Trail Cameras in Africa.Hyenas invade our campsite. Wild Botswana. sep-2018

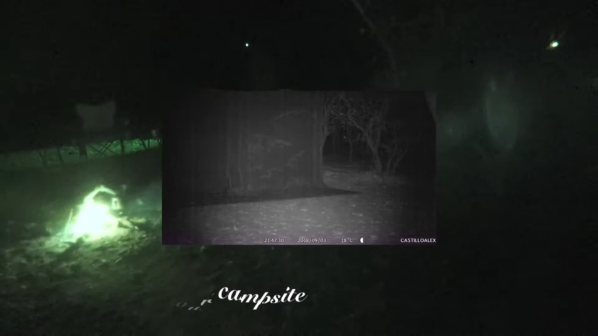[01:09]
Ahí mismo estaban. Fateando en la puerta.
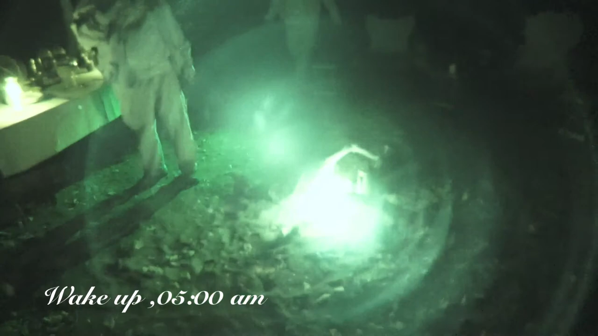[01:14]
Llena de chita también. No, no, increíble.
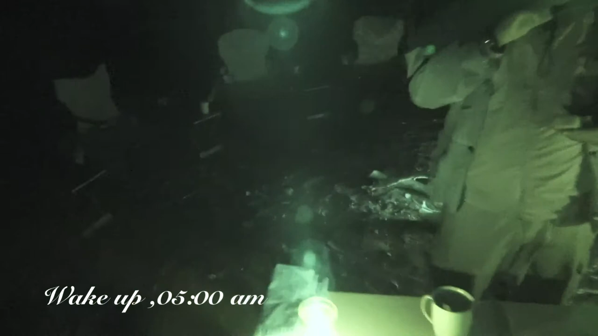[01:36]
No, pero metí un grito y ahí me desvelé por cara. Güey, pero alto al lado nosotros. Estaban ahí en la cocina, yo creo.